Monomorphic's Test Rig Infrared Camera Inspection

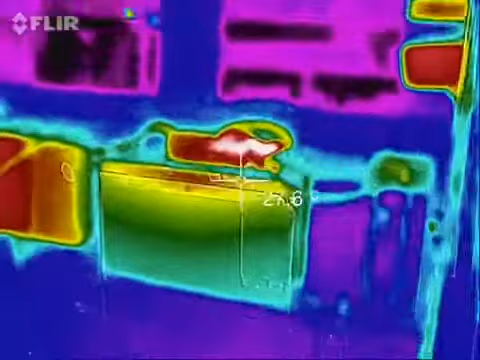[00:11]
Okay, that's the HD monitor right there, that's the electronics
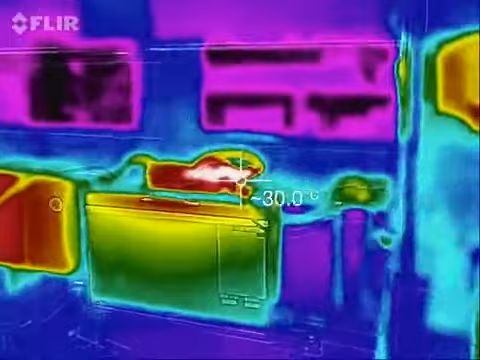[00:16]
that run the HD monitor right there, this is the mini PC,
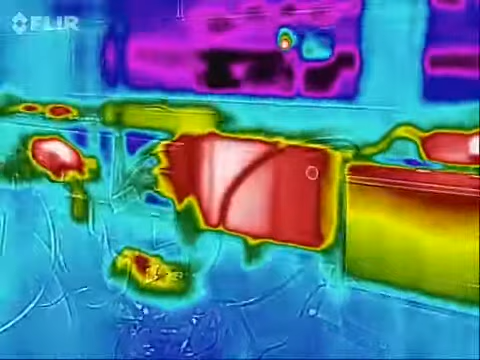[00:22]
that's
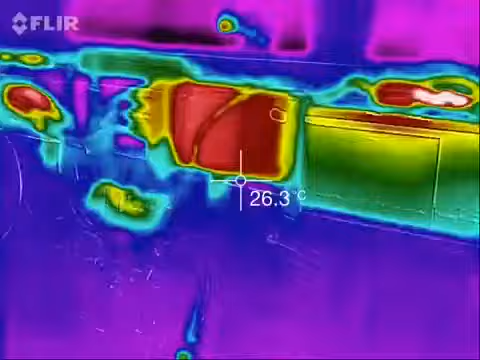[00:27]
On screen: spot 26.3°C
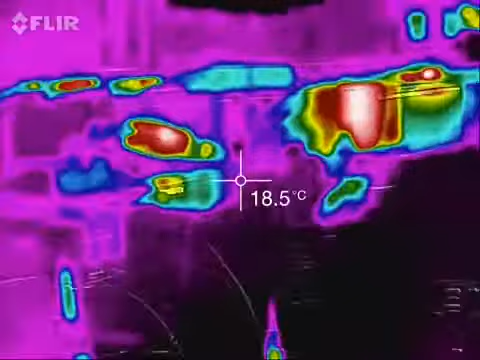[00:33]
On screen: spot 18.5°C
the spectrum analyzer, that's the main IR battery,
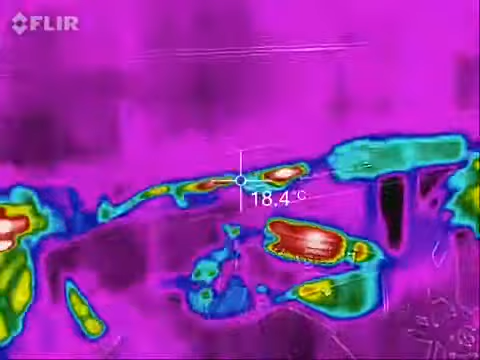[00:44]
On screen: spot 18.4°C
those are the two small preamps, that's my reflection,
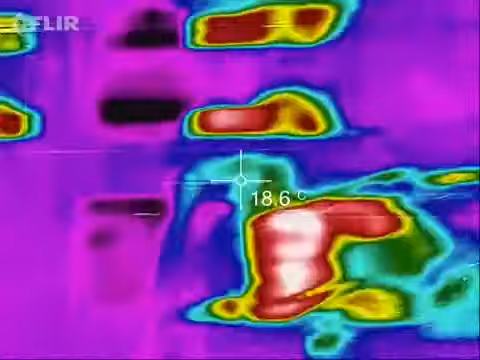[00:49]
On screen: spot 18.6°C
that is, that's the main amp right there
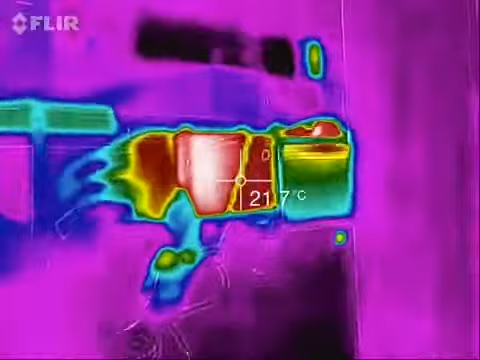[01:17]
On screen: spot 21.7°C
so I mean, heat-wise, looks like the hottest thing is probably, definitely, this,
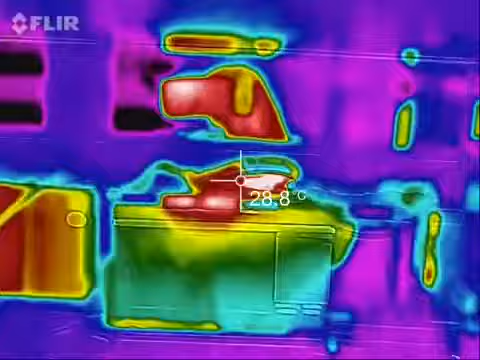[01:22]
On screen: spot 28.8°C
the electronics for this monitor right here, and then
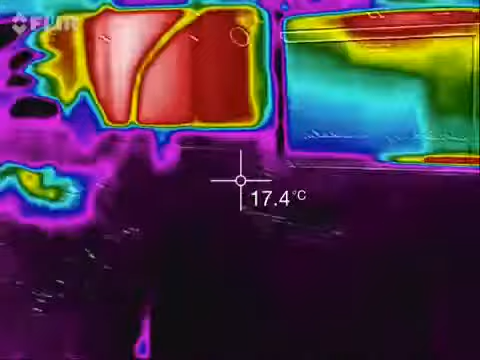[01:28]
On screen: spot 17.4°C
it looks like the computer heats up a little bit, but not, not a whole lot, 26 verses